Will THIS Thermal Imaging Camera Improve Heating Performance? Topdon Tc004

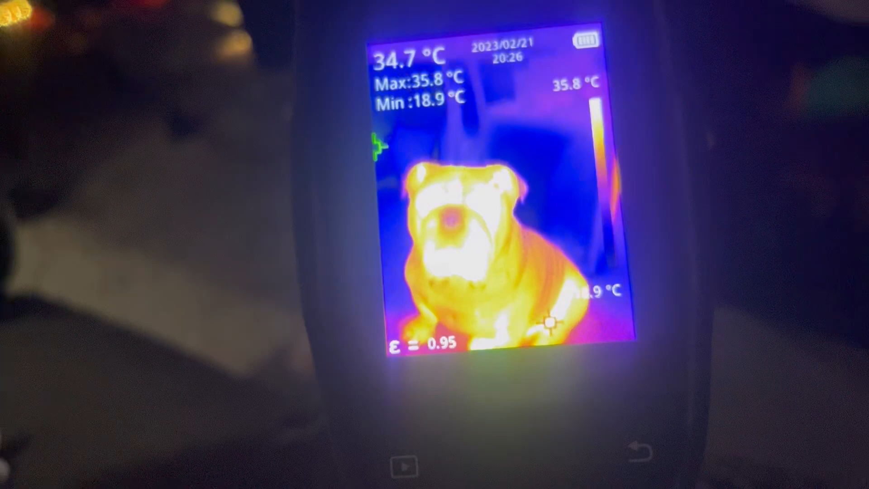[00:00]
On screen: spot 34.7°C, max 35.8°C, min 18.9°C, scale top 35.8°C
that's a pretty clear picture in about 35 degrees
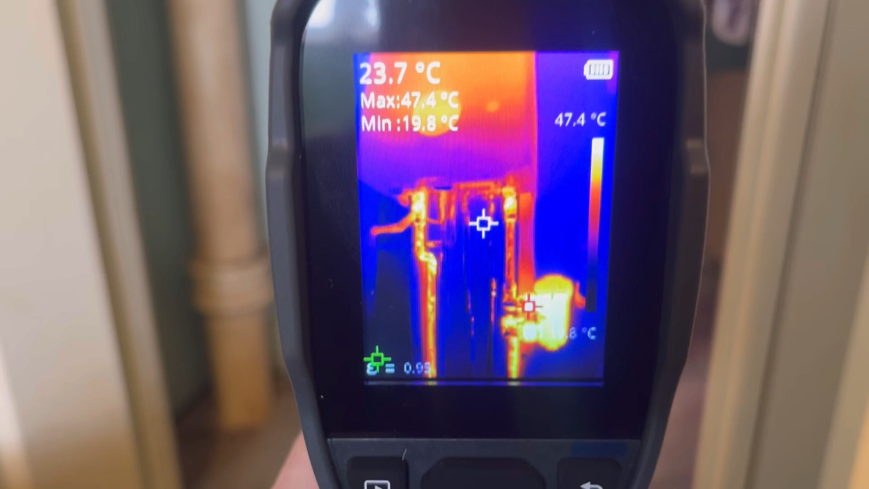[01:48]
On screen: spot 23.7°C, max 47.4°C, min 19.8°C, scale top 47.4°C
hmm i like that it's a nice clear
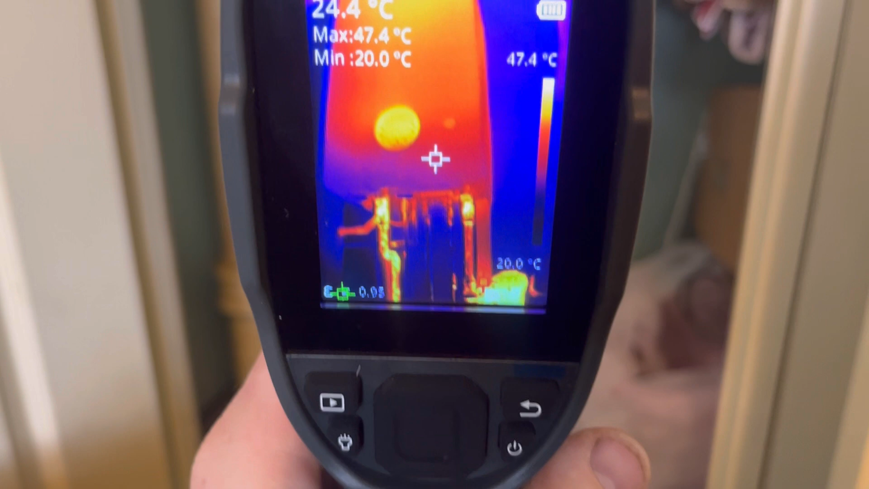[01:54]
On screen: spot 24.4°C, max 47.4°C, min 20.0°C, scale top 47.4°C, scale bottom 20.0°C
picture oh it's put on a radiator see where we go this radiator was off i've just turned it on
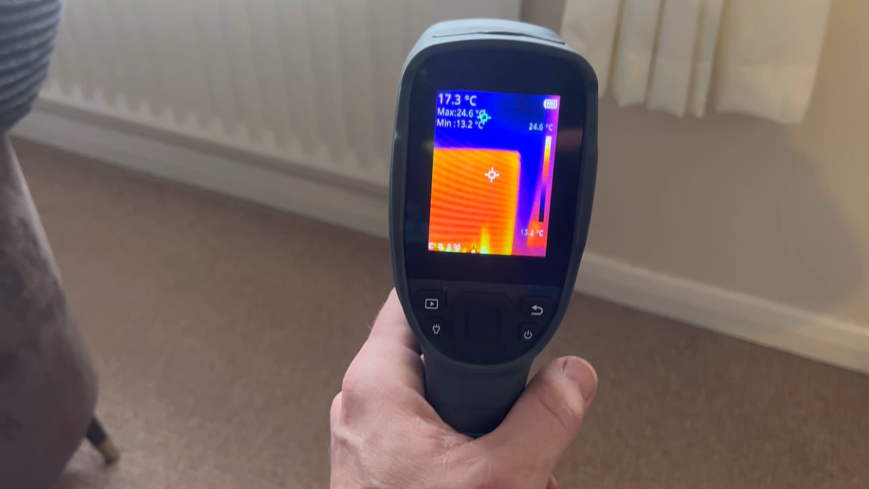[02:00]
On screen: spot 17.3°C, max 24.6°C, min 13.2°C, scale top 24.6°C, scale bottom 13.2°C
look at that you can see it all heating up there
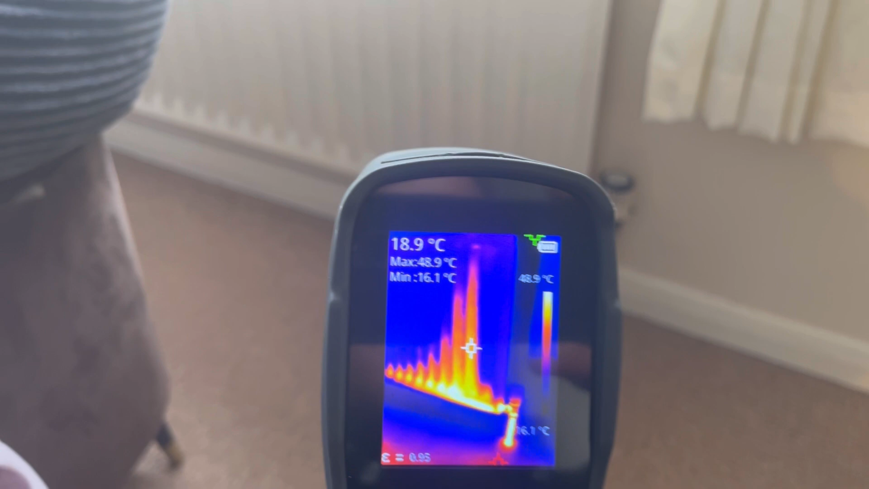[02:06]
On screen: spot 18.9°C, max 48.9°C, min 16.1°C, scale top 48.9°C
it's just showing you there where the radiator is heating up you see we've got heat all the way across the bottom starting to get there come back in a minute and just take another look so
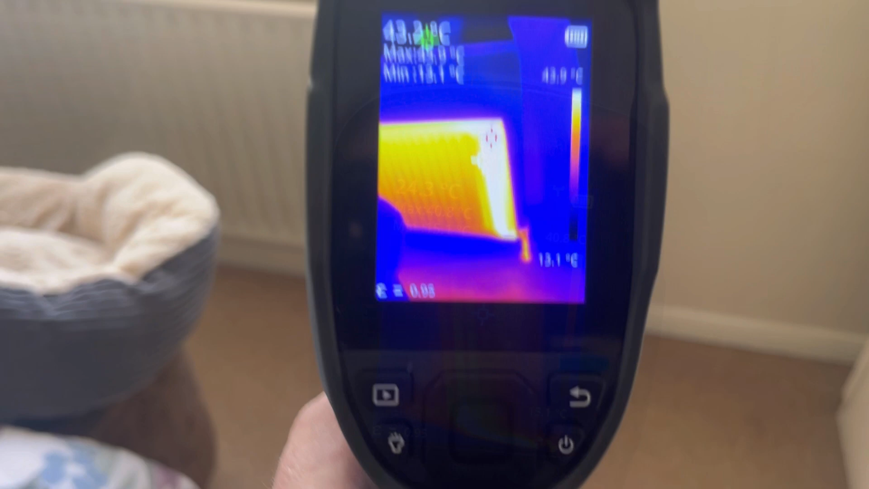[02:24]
On screen: scale top 43.9°C, scale bottom 13.1°C
a good feature with this is the button at the back there if you press if you press it it'll take a photo save that if you're long pressing actually start recording so what you can actually do is record the radiators before the flush and after so you show the
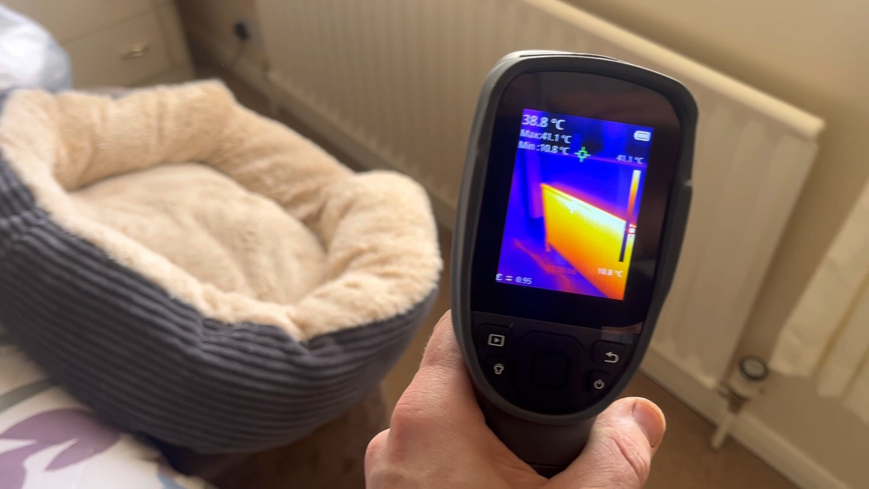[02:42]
On screen: spot 38.8°C, max 41.1°C
customer the difference it's made or you've got a log of what you did and you can see this one's been on there for about five minutes you see the heat
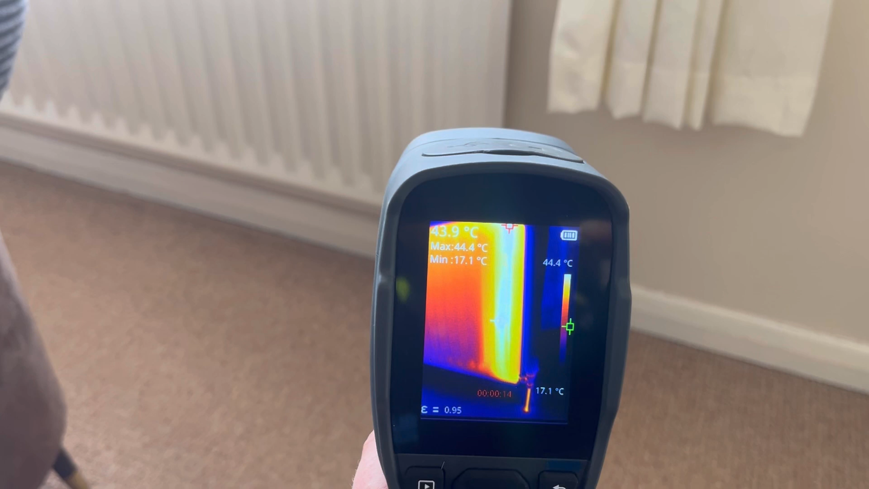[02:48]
On screen: spot 43.9°C, max 44.4°C, min 17.1°C, scale top 44.4°C, scale bottom 17.1°C
starting to always starting to get across a bit of a cold spot at the bottom there
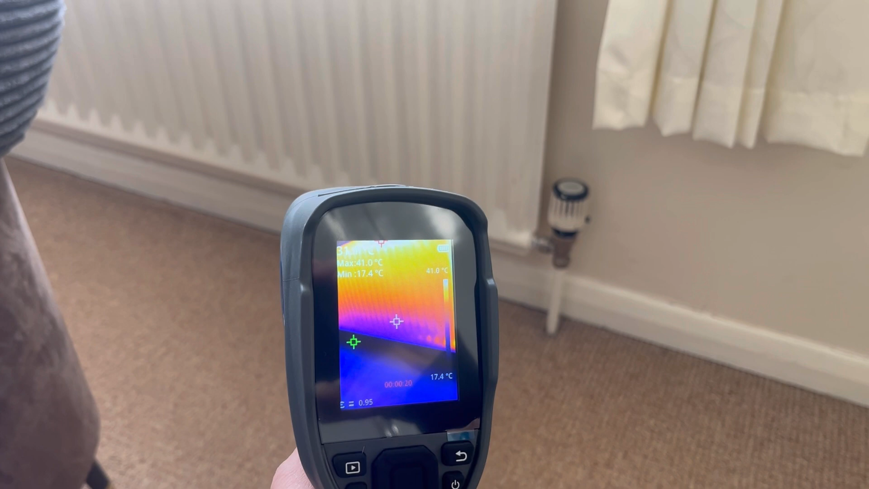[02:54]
On screen: max 41.0°C, min 17.4°C
yeah yeah we'll take a look at that after we've done the flush yeah
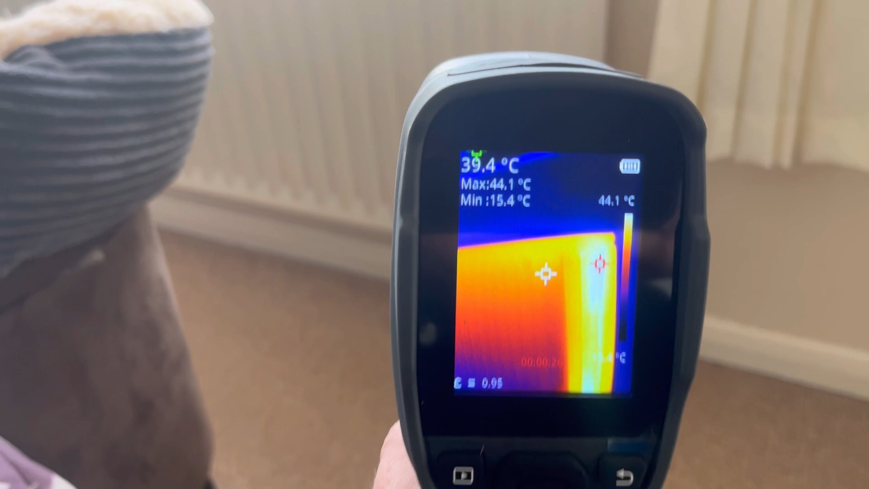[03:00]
On screen: spot 39.4°C, max 44.1°C, min 15.4°C, scale top 44.1°C
that's a nice clear picture on that if we take a look at that's the radiator next to me here
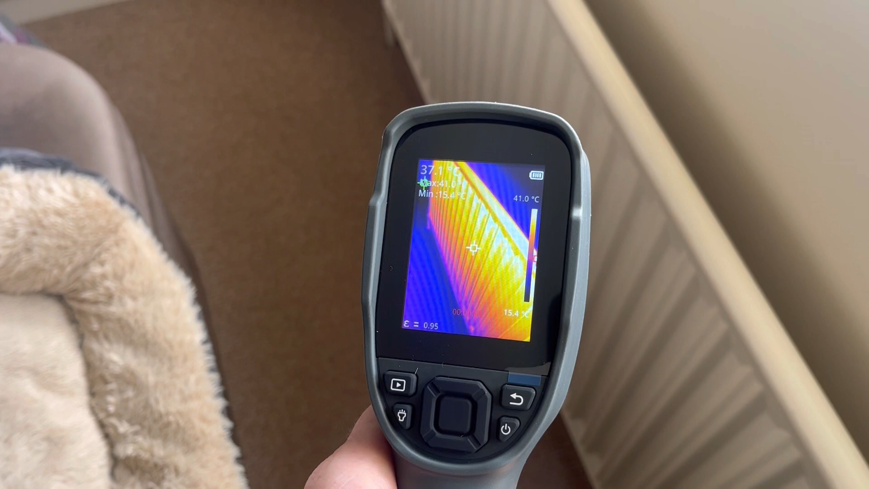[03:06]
On screen: scale top 41.0°C, scale bottom 15.4°C
point at the floor and you see where the pipe ones go
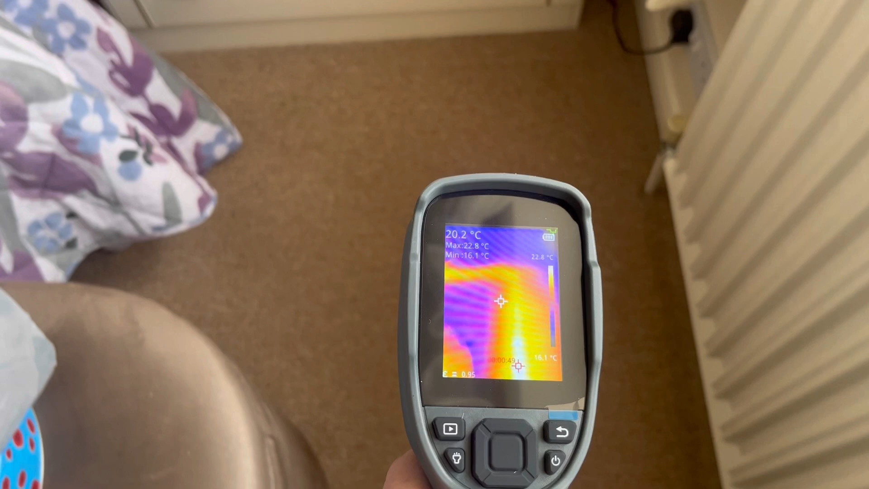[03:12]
On screen: spot 20.2°C, max 22.8°C, min 16.1°C, scale top 22.8°C, scale bottom 16.1°C
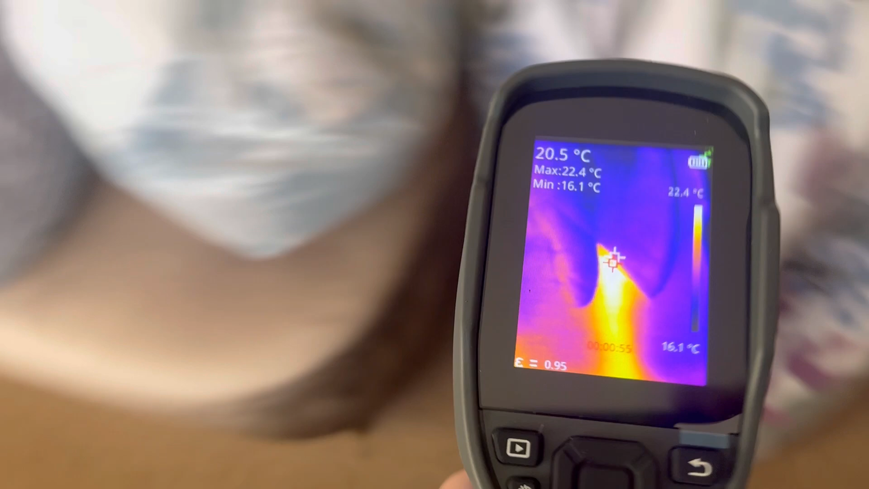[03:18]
On screen: spot 20.5°C, max 22.4°C, min 16.1°C, scale top 22.4°C, scale bottom 16.1°C
yeah so you can actually trace pipe work so it'll pick up the heat after point work there you go
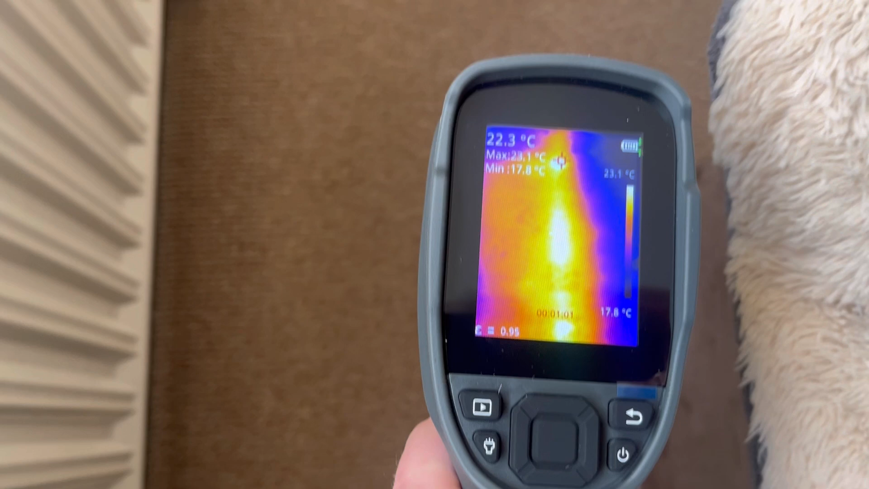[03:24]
On screen: spot 22.3°C, max 23.1°C, min 17.8°C, scale top 23.1°C, scale bottom 17.8°C
another feature on this road is the light so press now back